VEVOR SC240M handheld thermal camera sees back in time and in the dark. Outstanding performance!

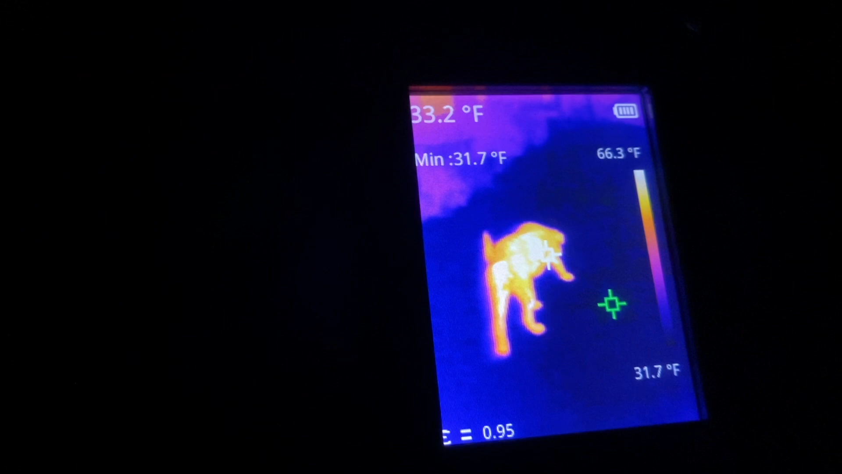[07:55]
On screen: min 31.7°F, scale top 66.3°F, scale bottom 31.7°F
They can't see in the dark, but he's probably got, uh, some other senses going.
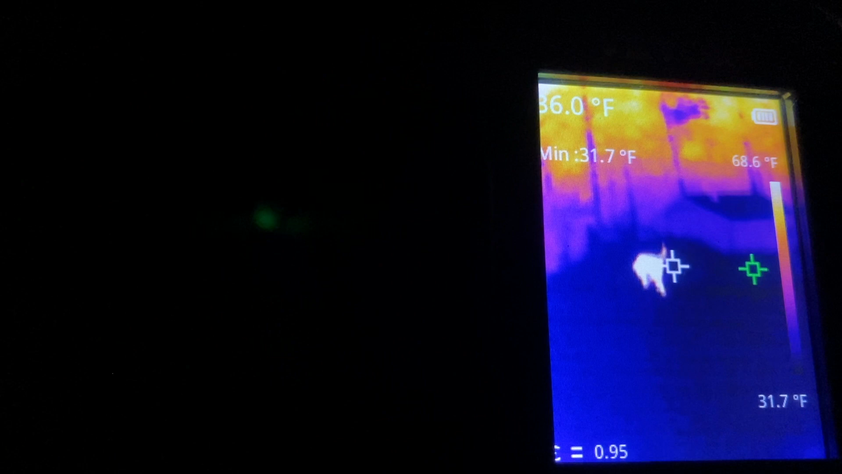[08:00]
On screen: min 31.7°F, scale top 68.6°F, scale bottom 31.7°F
And then you can see I've got trees anyway. So back to this guy.